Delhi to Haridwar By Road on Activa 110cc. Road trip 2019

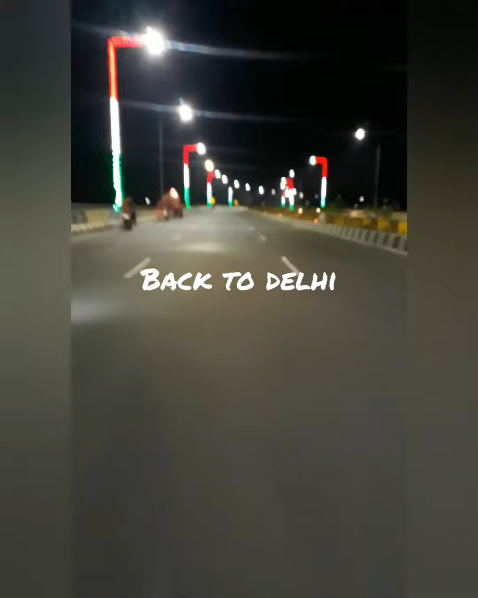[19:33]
एवरीवन। पहुंच गए हम वापस दिल्ली राजनगर इंस्ट्रक्शन, बहुत ही बैड, बहुत ही एकदम बढ़िया, लाइटिंग बहुत अच्छी है और रोड भी बहुत बढ़िया है,
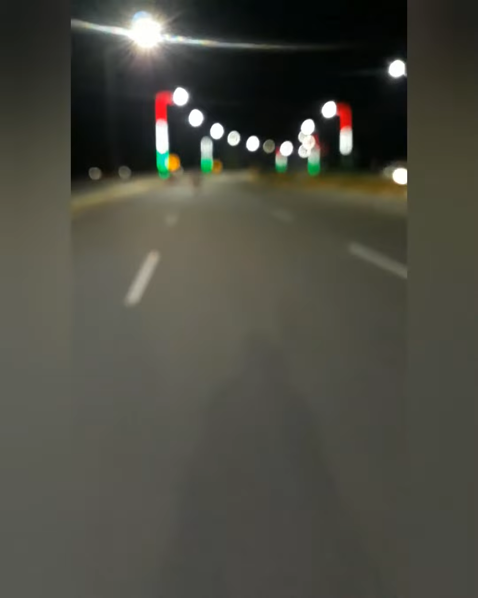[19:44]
व्यू तो और भी अच्छा है। रात के 1:30 बज रहे हैं और बहुत आराम आराम से जा रहे हैं, कोई जल्दी नहीं है, अब जाके खाली सोना है बस, और कुछ करना तो है नहीं।